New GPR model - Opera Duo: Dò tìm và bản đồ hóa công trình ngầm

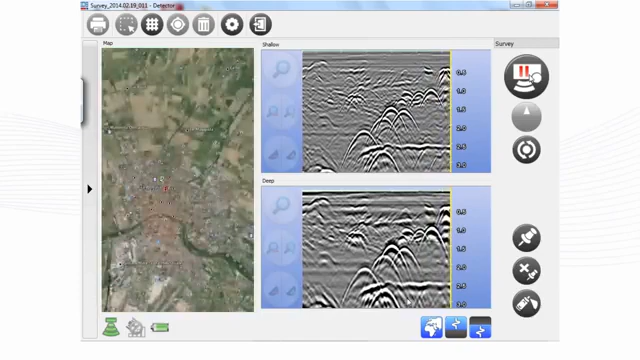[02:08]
A new advanced feature for grid acquisition increases the accuracy of utility mapping, enabling the user to obtain professional results in real time.